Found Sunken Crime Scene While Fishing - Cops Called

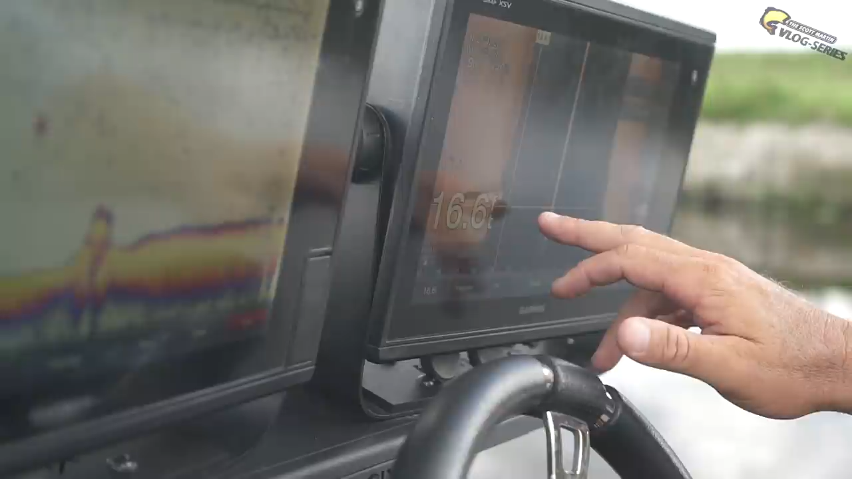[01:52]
Looks like a car or something. I'll drop the waypoint on it. We'll go back across in a minute.
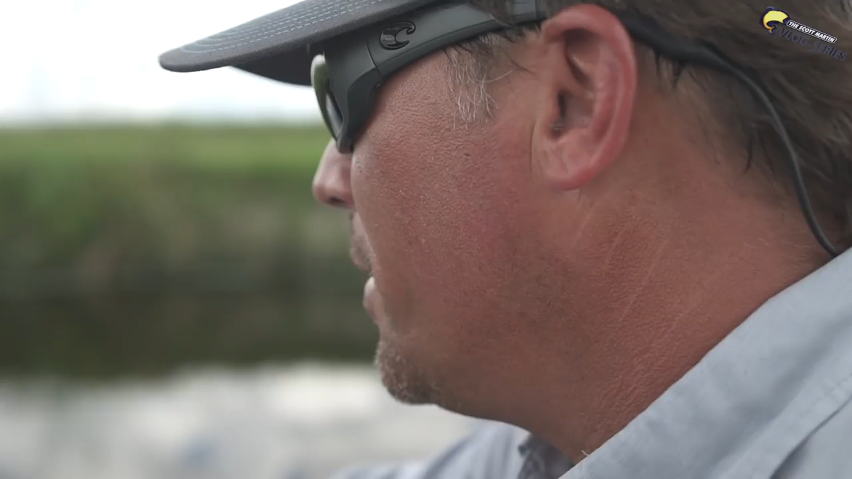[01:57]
I don't know what it is. It's sitting up off the bottom though. It's got a big shadow.
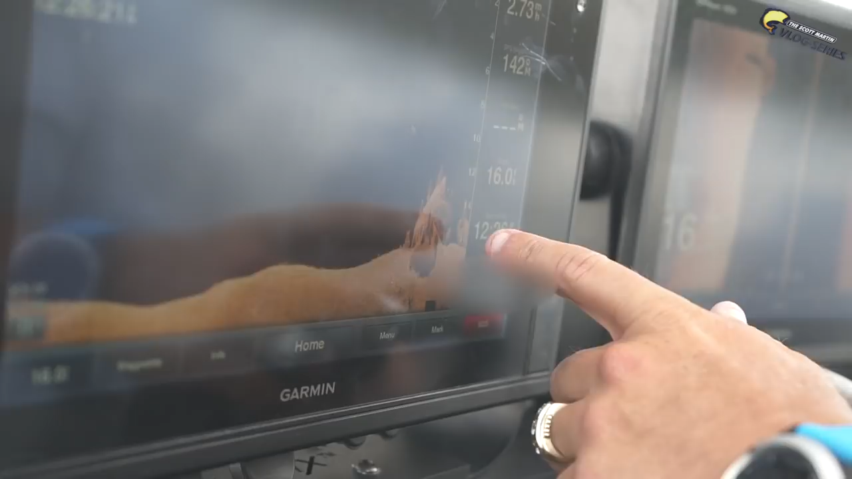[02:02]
Yeah, that's just like a piece of a bridge there or something. Dude, that's a truck.
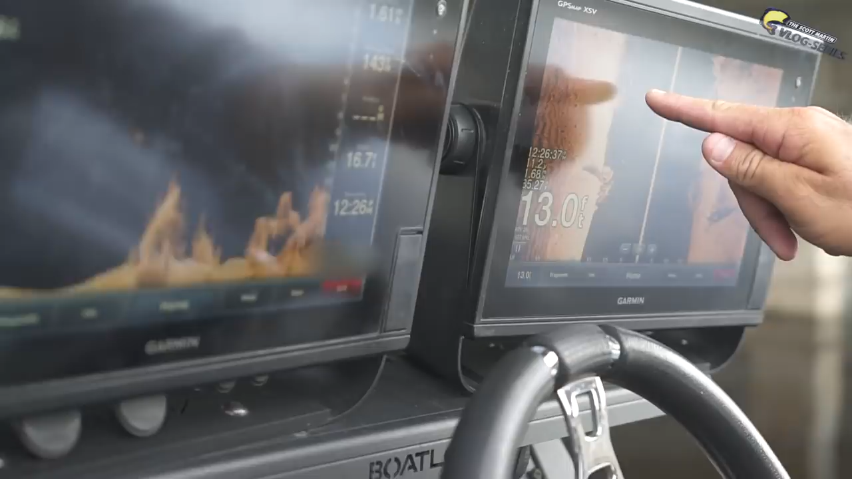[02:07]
That's a truck right there. This?
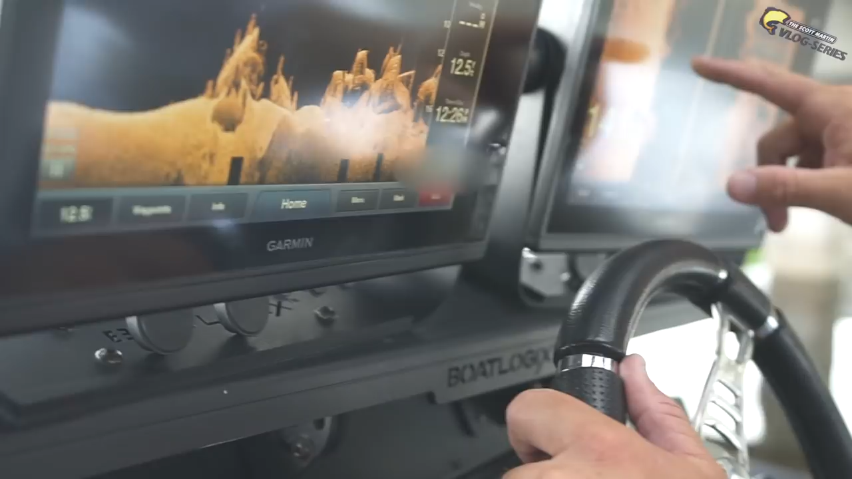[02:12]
I think that's a truck. Yeah dude, those are car, that's a car dude.
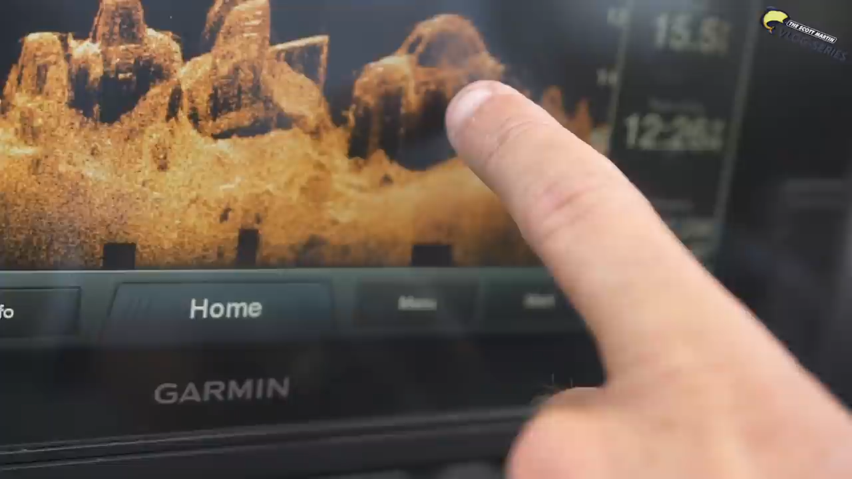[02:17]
Looks like there's three of them. I'm gonna save that. That's a car. Dude, that's crazy. Look at that, that's a car.
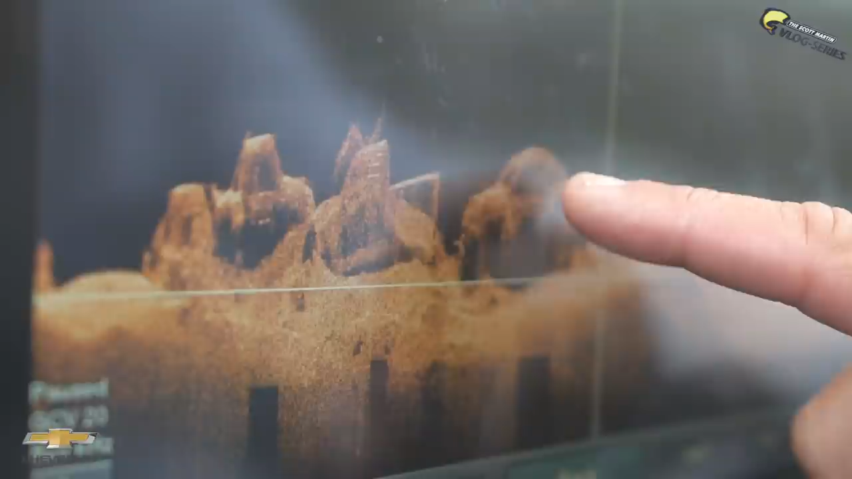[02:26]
See the top of the car? It looks like a beetle, like one of those VW beetles. I'm like creeped out right now. That's creepy dude.
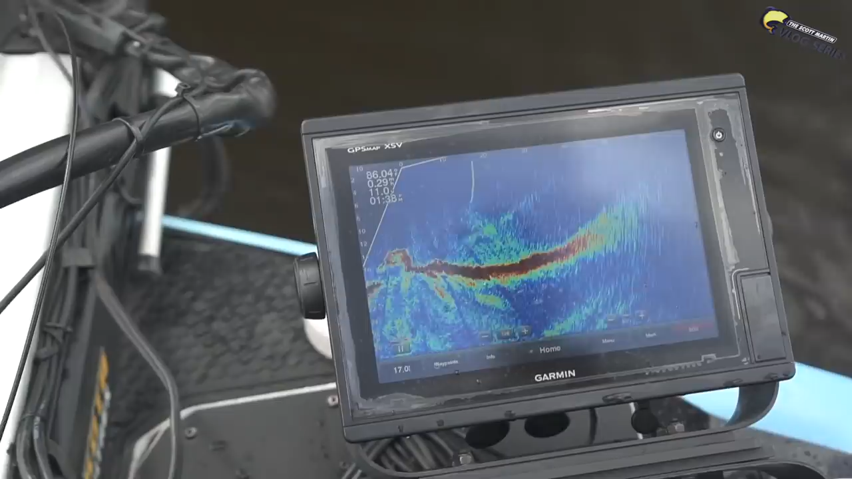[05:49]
Right, right. Yeah, yeah, right there.
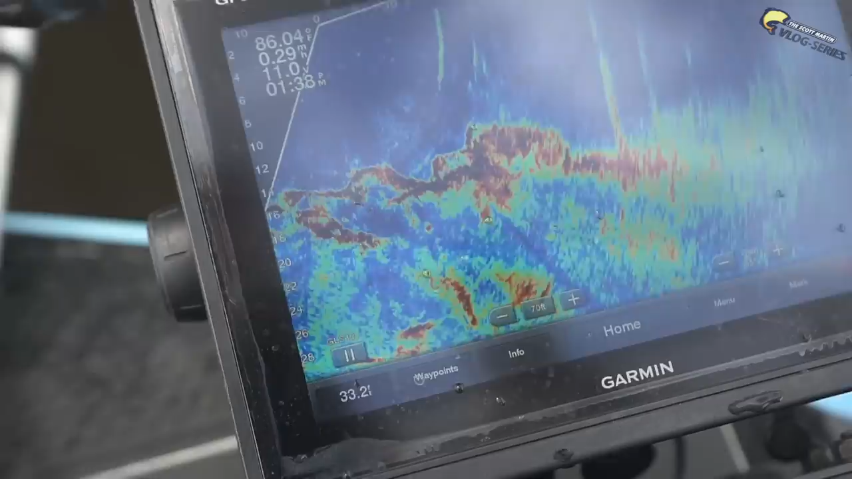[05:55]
That's it. See it? You can even see the window. Yeah. See that?
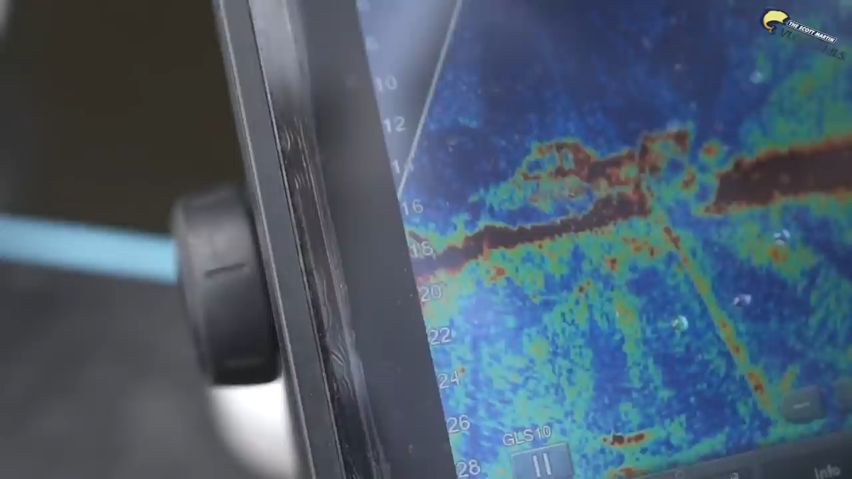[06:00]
That means the window's down. Right? Looks like there's a seat. Is that the person in there, dude?
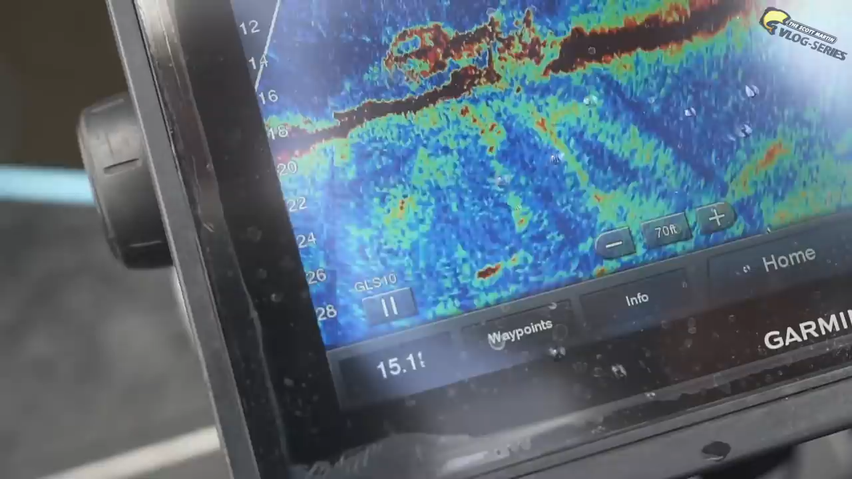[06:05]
Yeah.
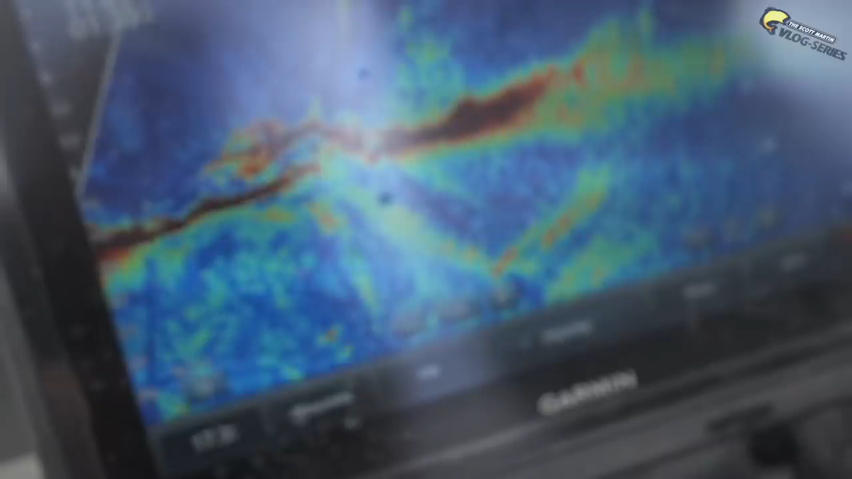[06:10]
That's so creepy, bro. For real, that's creepy. I can see, like, the cab and the window and everything.
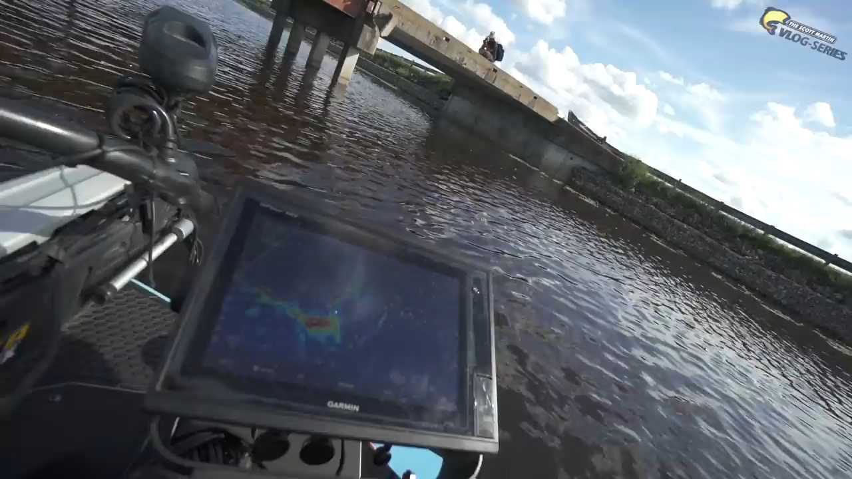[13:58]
Oh, here it comes, here it comes. Here it comes, Brandon. Oh, look at it. Look at it. What is it? Probably a Ford F-150.